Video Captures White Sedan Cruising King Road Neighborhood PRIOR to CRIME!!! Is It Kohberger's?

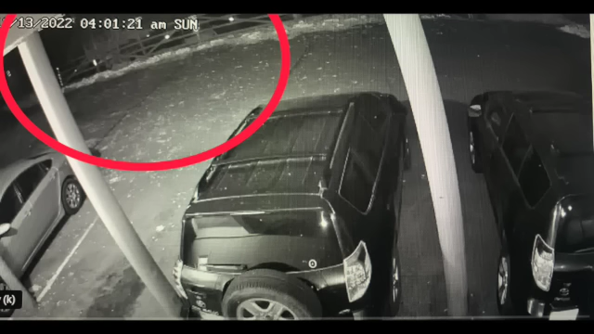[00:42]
Now, let's dig in. If you're closely following the case of the Idaho Four and Brian Koberger, then you know that two new hour-long videos have turned up on the internet purporting to be from the night of the crime. Today, I want to talk about those videos. Currently, it's not known if the leaked videos are authentic. However, the time stamps on them are from 2.59 a.m. to 3.59 a.m. and 3.59 a.m. until 4.49 a.m.
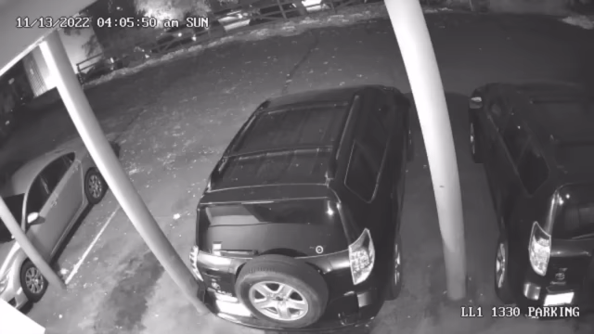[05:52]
It pulls farther up the road in front of the parking lot, parks for about 10 seconds, then backs up and turns back around heading in the direction of the crime scene house. I do believe this is the perpetrator's vehicle. There were not multiple cars driving around the neighborhood at 4 AM that Sunday morning. Many people were asleep or at least inside their apartments. In my mind, this supports this white vehicle being Brian Koberger's white Hyundai Elantra.